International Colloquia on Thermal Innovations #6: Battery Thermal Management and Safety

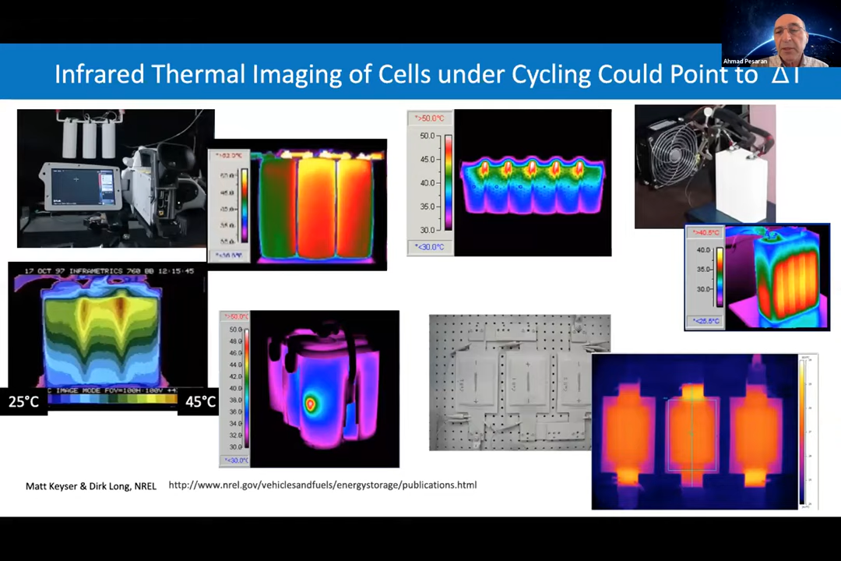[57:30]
But then they went and did this was hot spots here. Then they went modified and then was the thermal imaging was completely uniform engineering aspects. So these are today's kind of lithium ion batteries are pretty good. This is where we are right now with the lithium ion batteries. From outside, it looks everything uniform. The tabs can be very hot.